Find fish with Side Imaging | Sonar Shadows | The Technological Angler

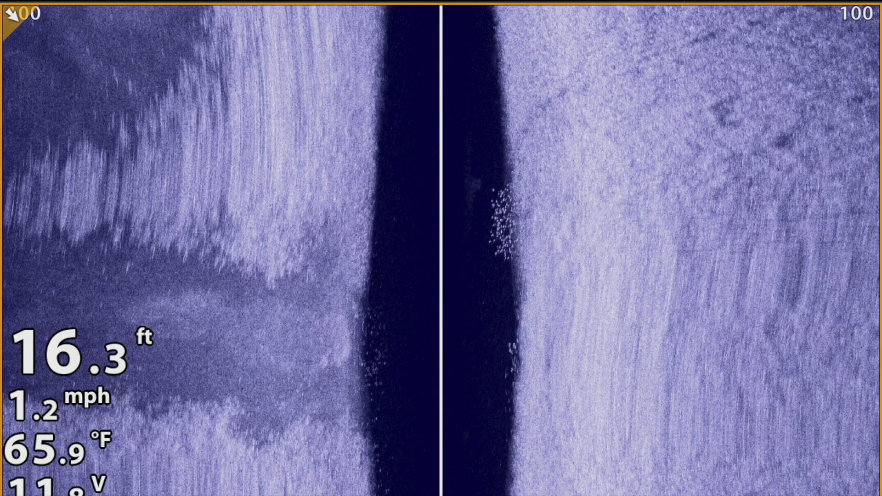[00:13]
On screen: depth 16.3 ft, water 65.9°F, speed 1.2 mph
In side imaging, the primary sonar return for a fish is simply a bright spot, not an arch like we're used to seeing in traditional 2D sonar.
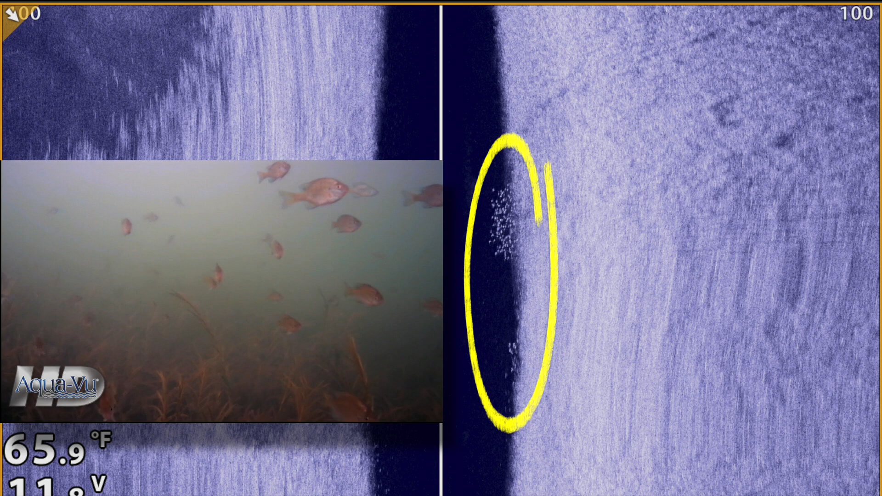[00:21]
On screen: water 65.9°F
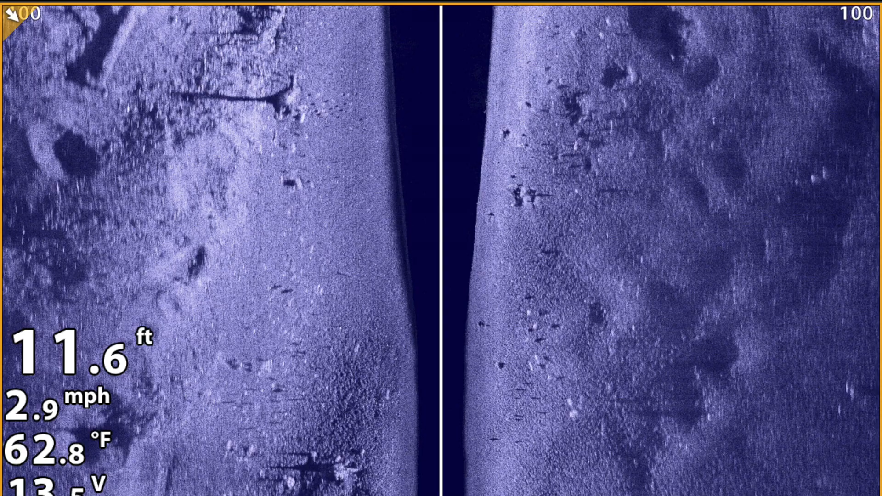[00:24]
On screen: depth 11.6 ft, water 62.8°F, speed 2.9 mph
Individual fish will also cast a sonar shadow, a dark spot on the bottom that can't be imaged by the side
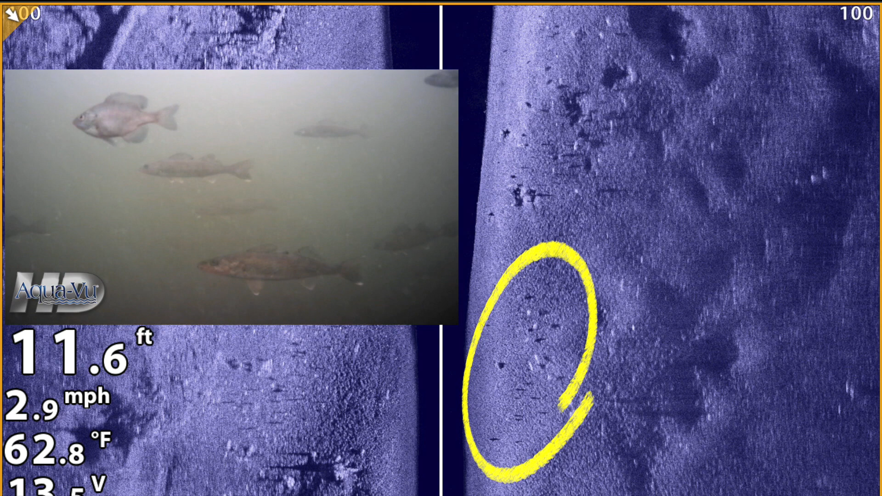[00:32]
On screen: depth 11.6 ft, water 62.8°F, speed 2.9 mph
imaging beam because the fish reflects so much sonar energy back to the transducer.
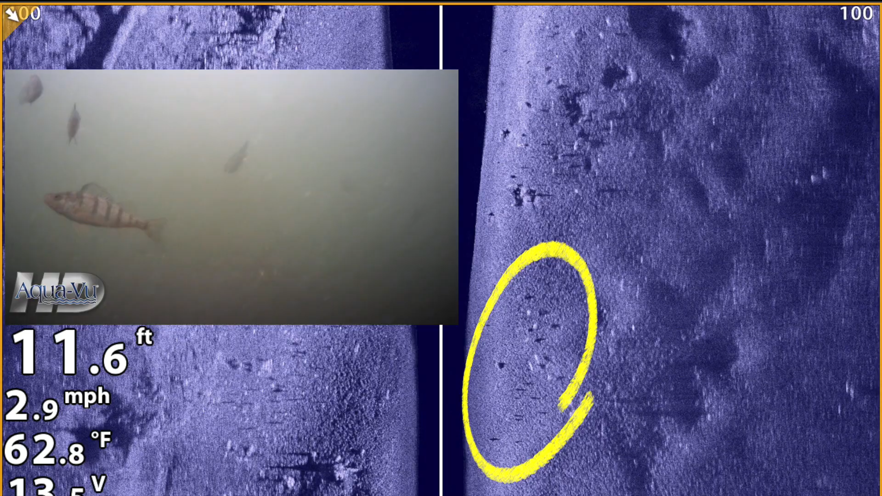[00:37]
On screen: depth 11.6 ft, water 62.8°F, speed 2.9 mph
It's really the combination of the bright sonar return and the
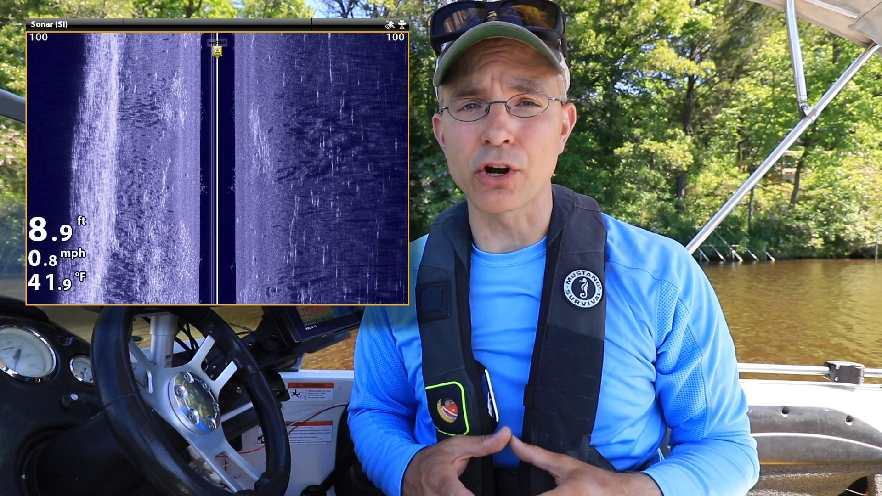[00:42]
On screen: depth 8.9 ft, water 41.9°F, speed 0.8 mph
dark sonar shadow that allows us to conclusively identify fish in side imaging. And of the two, I think that the sonar shadow can be more important and more informative.
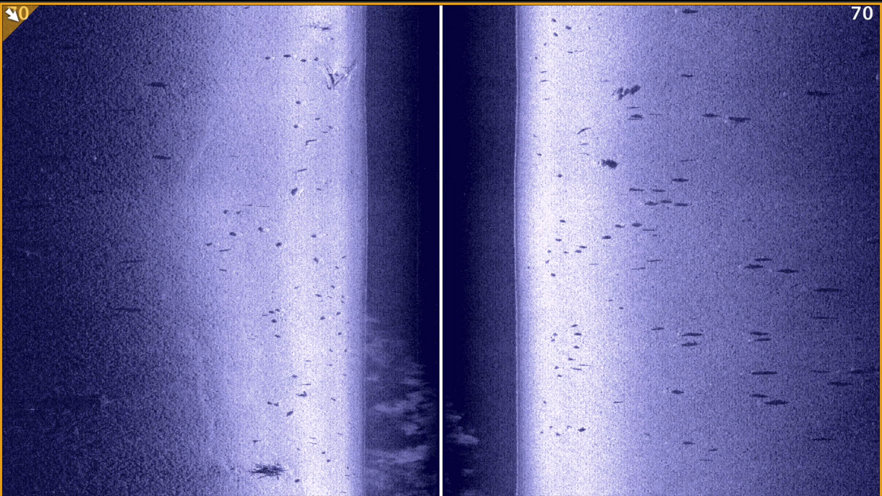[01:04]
For example, when fishing over hard bottom areas, the bright sonar returned from the fish can often be masked by the bright bottom, but the dark sonar shadow remains easy to see.
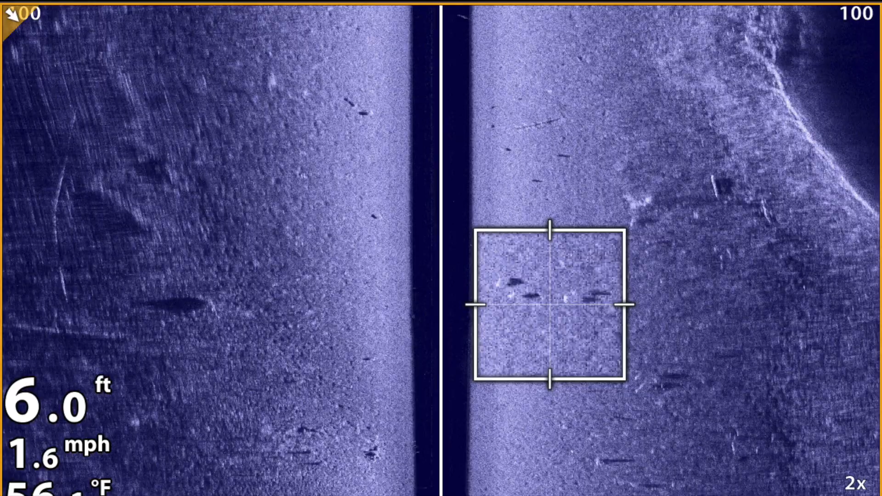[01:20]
On screen: depth 6.0 ft, speed 1.6 mph
When fish are close to the bottom, you'll see a very small distance between the dark shadow and the bright sonar return.
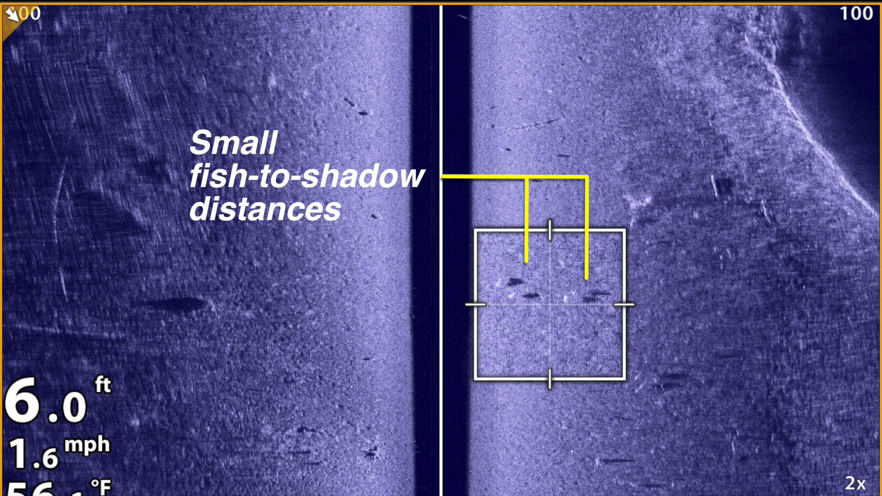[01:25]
On screen: depth 6.0 ft, speed 1.6 mph
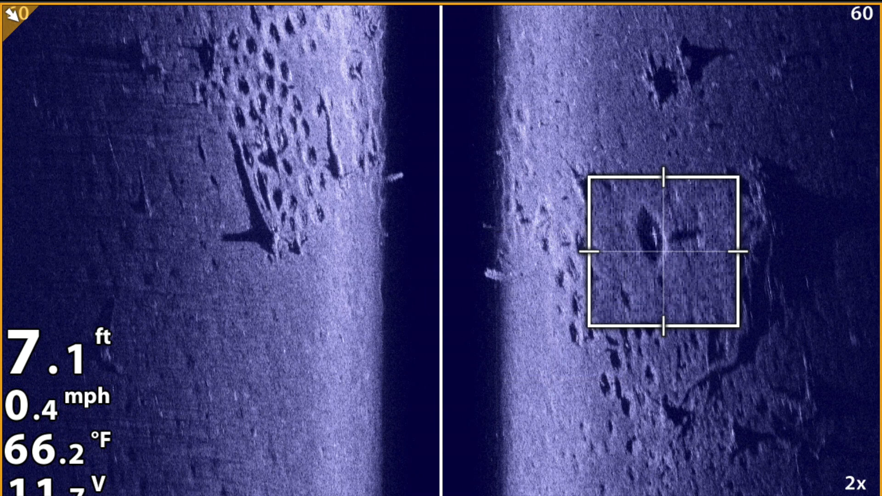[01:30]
On screen: depth 7.1 ft, water 66.2°F, speed 0.4 mph
Any separation at all guarantees that the object we're observing is a fish and not just a rock or something else sitting directly on the bottom.
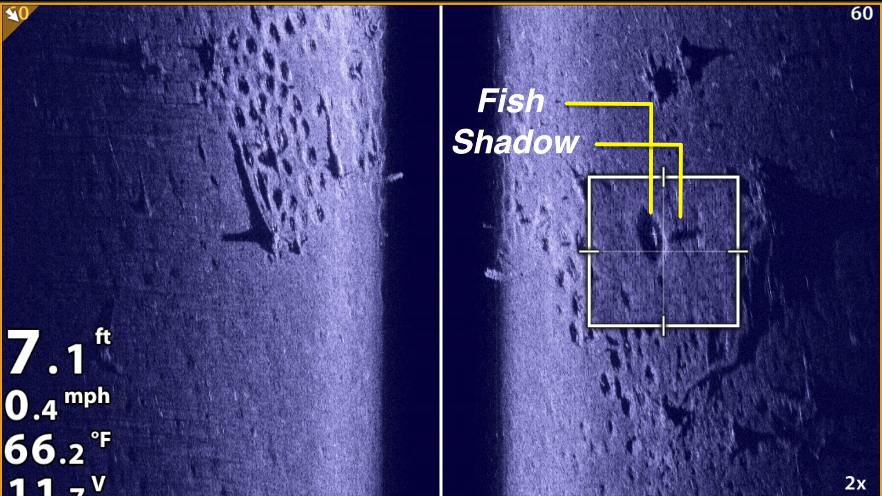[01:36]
On screen: depth 7.1 ft, water 66.2°F, speed 0.4 mph
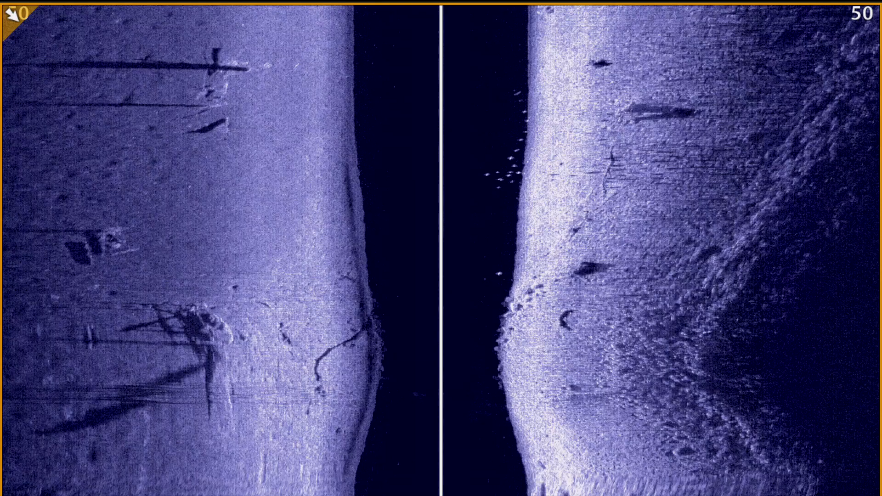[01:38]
As fish rise higher in the water column,
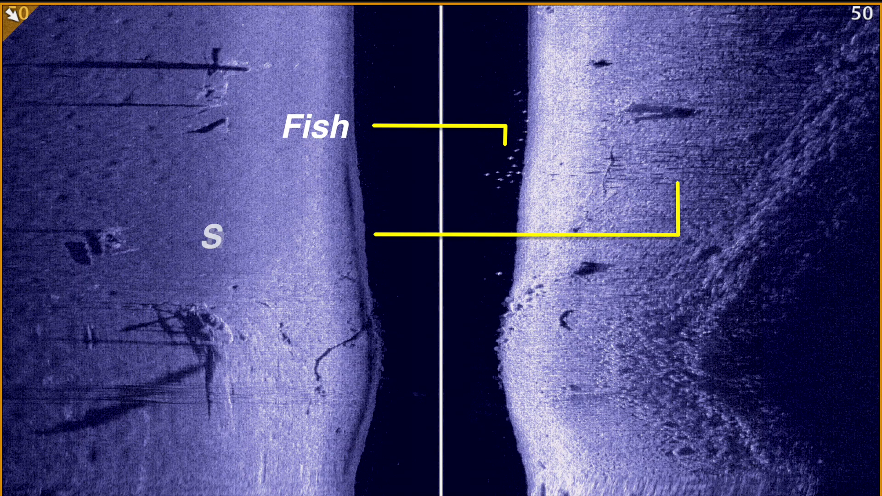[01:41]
the separation between the bright sonar return and their dark sonar shadow increases.
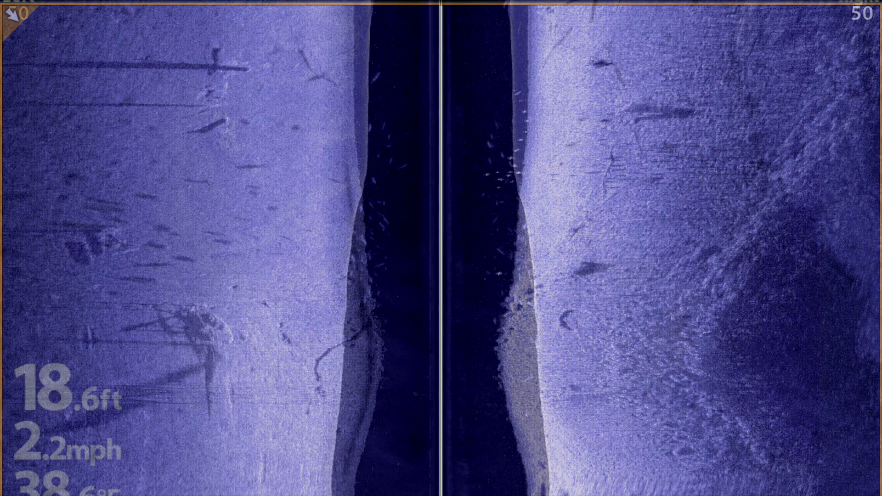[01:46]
On screen: depth 18.6 ft, speed 2.2 mph
Fish that are close to the surface will often have large distances between their bright and dark spots.
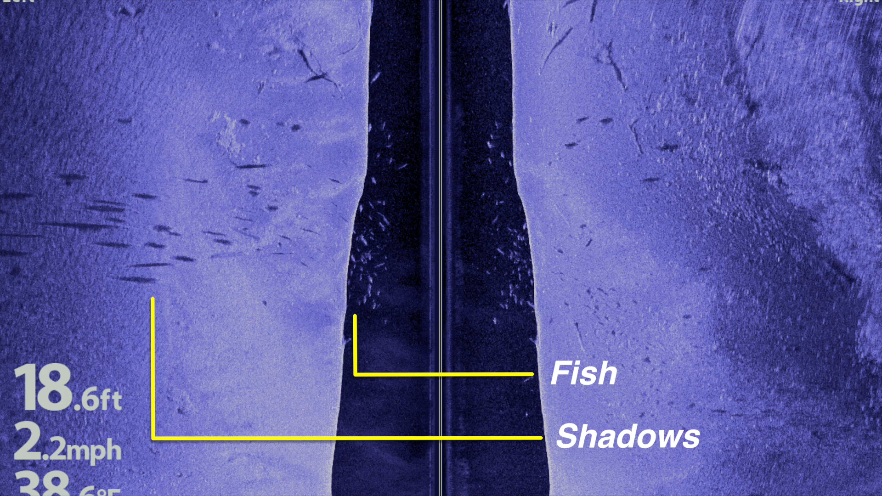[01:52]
On screen: depth 18.6 ft, speed 2.2 mph
So remember, the distance between the bright sonar return and the dark sonar shadow tells us how high the fish is in the water column.